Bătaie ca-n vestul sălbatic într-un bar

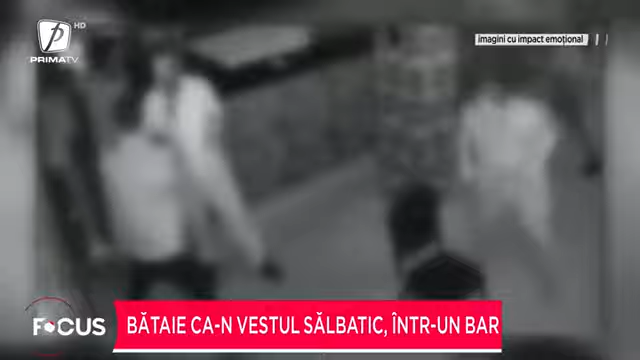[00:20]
Sunt imagine șocante surprinse de camerele de supraveghere montate în barul din comuna Bistițeană-Telciu. Pe filmare se vede cum mai mulți bărbați puși pe scandal încep să lovească alți clienți din local cu bâtele.